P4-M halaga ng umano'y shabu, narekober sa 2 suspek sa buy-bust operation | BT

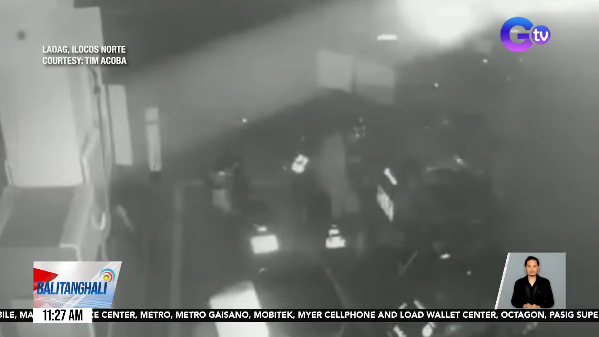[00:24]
Nahulikam ang pagnanakaw ng helmet sa isang gasolinahan sa lawag Ilocos Norte Sa kuha ng CCTV, kita ang pagkalikot ng lalaki na yan sa isang motorsiklo.
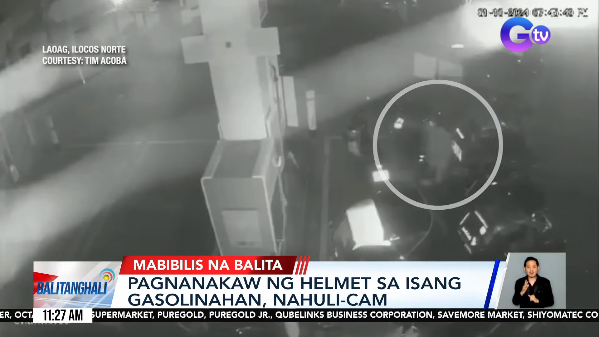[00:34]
Maya-maya nang makuha po na ang helmet at umalis ang suspect. Ayon sa may-ari ng helmet, pumarada siya sa gasolinahan at sumaglit sa night market para may bilhin. Naiulat na sa polisya ang pagnanakaw at hinahanap na ang suspect. Sarado ang gasolinahan na mangyari ang pagnanakaw.